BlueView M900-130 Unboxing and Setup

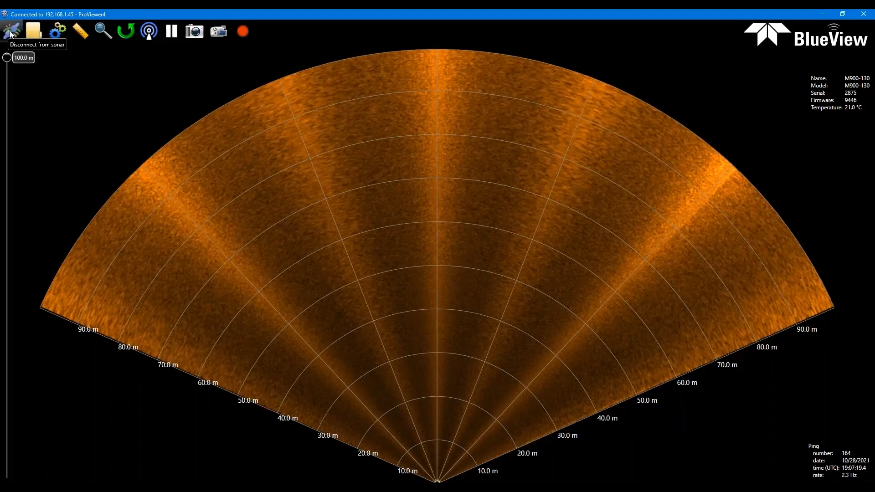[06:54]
Everything from IP address troubleshooting to noise and imagery troubleshooting to any number of communications issues. So, but if you're finding that you're powering everything up, you're clicking connect and ProVR is not able to find the sonar, a good thing to check here on your computer is to go into your network and internet settings and windows, change adapter options.